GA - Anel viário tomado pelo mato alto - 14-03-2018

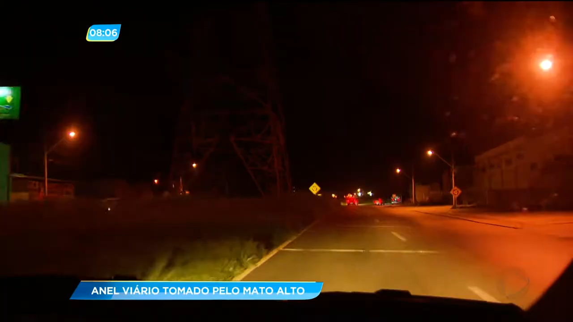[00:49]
Agora a nossa equipe está fazendo o trajeto que os motoristas fazem diariamente. Mato alto, nessa rotatória, o motorista tem que parar e observar com bastante atenção, pois não é possível enxergar com clareza se vem ou não outro veículo.
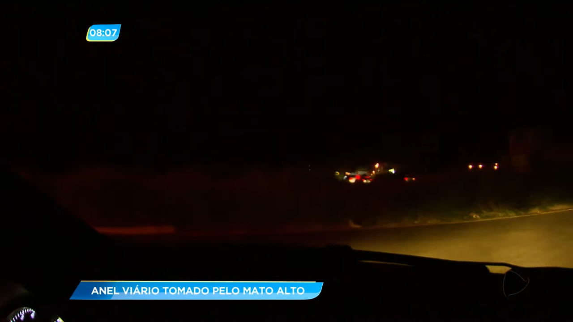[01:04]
Neste ponto, você pode observar que não há iluminação. Fica difícil enxergar as placas de sinalização? Para começar, tinha que roçar o mato e aumentar a iluminação, né?